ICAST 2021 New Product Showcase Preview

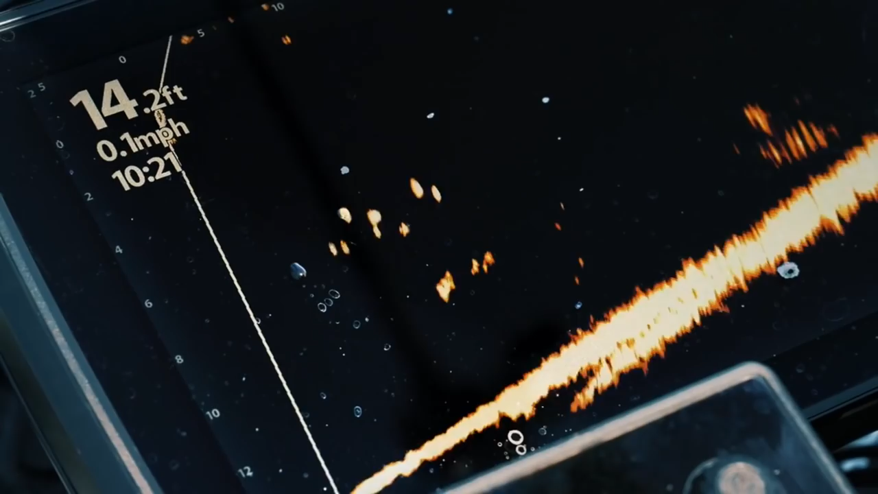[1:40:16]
On screen: depth 14.2 ft, speed 0.1 mph
It's Mega Imaging in real time. It's Mega Imaging in motion.
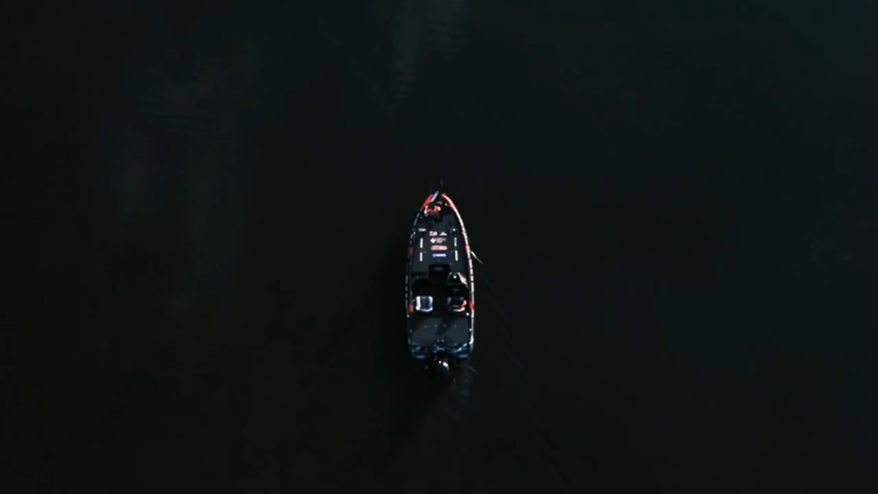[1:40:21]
It's Mega Imaging throughout the entire beam with a forward, a down, and a landscape mode.
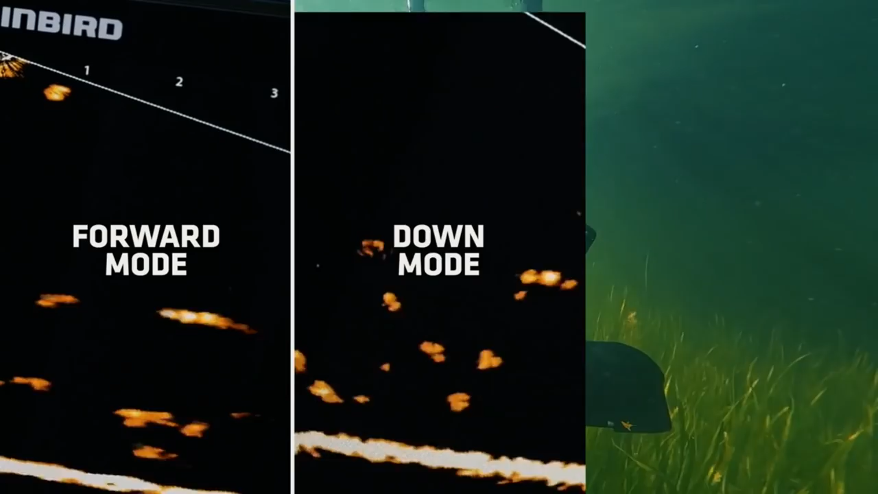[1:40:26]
I can see schools of bait, I can see the fish, I can even see my bait.